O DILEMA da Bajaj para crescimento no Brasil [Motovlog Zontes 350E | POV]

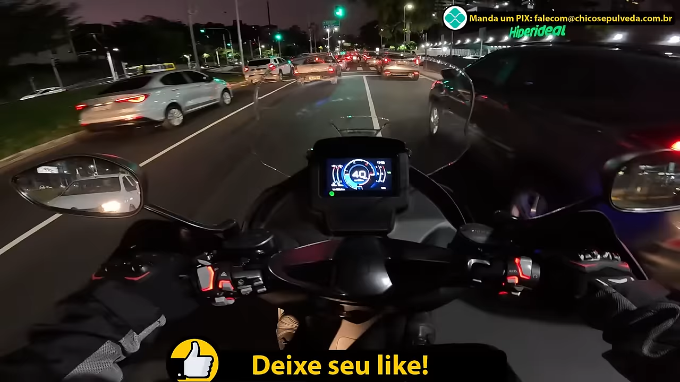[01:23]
Vamos para a hora do rush. E aí, vocês estão bom? Hoje eu quero bater um papo com vocês sobre Bajaj. Vai ser um papo longo porque vamos enfrentar aí um engarrafamento cabriocrático monstruoso.
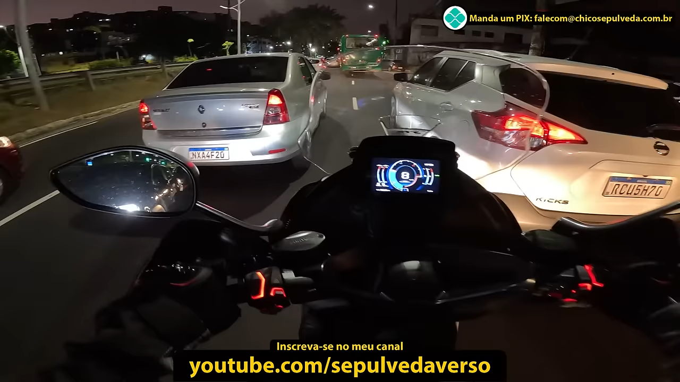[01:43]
São 7 para 18. E a gente vai enfrentar esse engarrafamento aí do final da tarde, início da noite. E aí vocês vão acompanhar aqui juntamente com a Banguela, que é a Zontz 350e, essa Max Scooter.
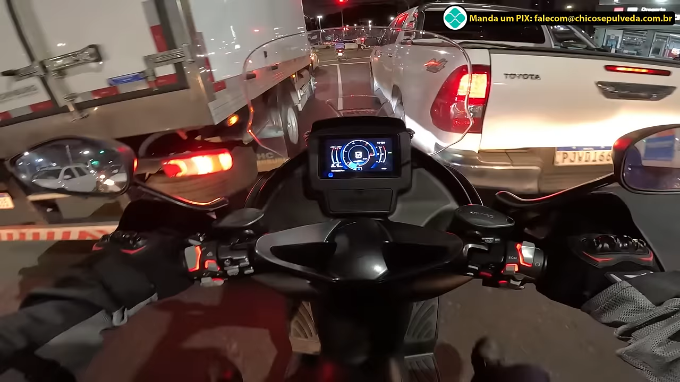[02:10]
E vamos bater um papo aqui, vamos conversando durante esse rolê. Pessoal, eu quero falar com vocês sobre a Bajaj, né? A Bajaj, ela hoje, ela vive um dilema de expansão. Por mais que vocês pensem, poxa, mas expandir é bom, né? É o que a gente precisa, é o que a gente quer.